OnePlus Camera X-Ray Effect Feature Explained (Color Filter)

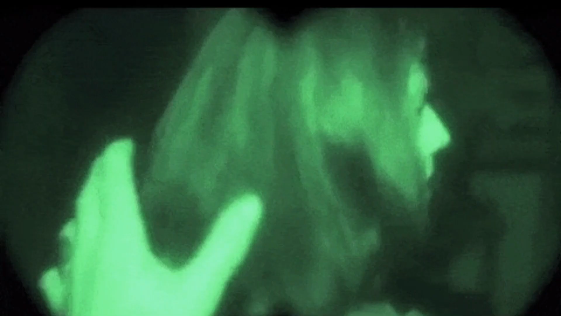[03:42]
So night vision goggles work on the same principle. Firefighter also used the same tech to find people behind the smoke to rescue them.